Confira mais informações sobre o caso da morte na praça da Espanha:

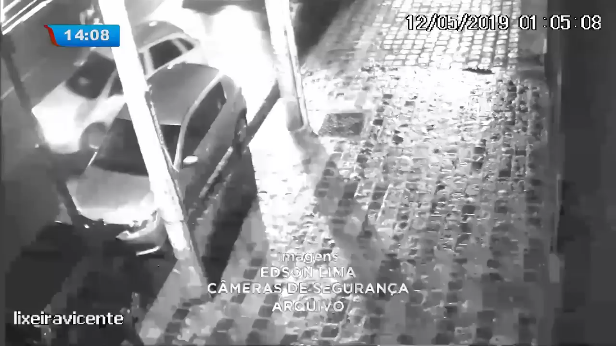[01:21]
E dispara várias vezes contra o carro de Andrei. Veja como tudo aconteceu. Uma viatura da polícia passa, em seguida volta e para atrás do carro do rapaz. Por esse outro ângulo é possível ver o momento em que o rapaz sai disparada com o carro.
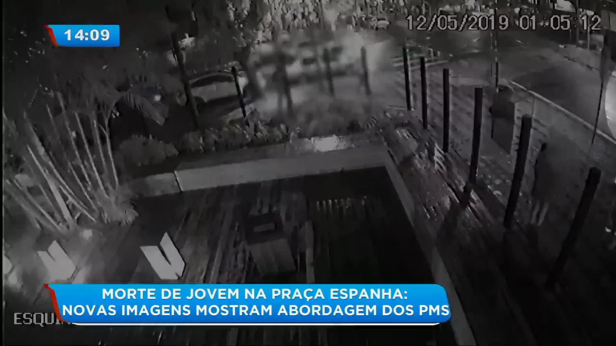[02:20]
Andrei foge. A PM segue atrás por várias ruas. O local é bastante movimentado. A perseguição continua até a esquina com a rua Fernando Dias na Praça da Espanha.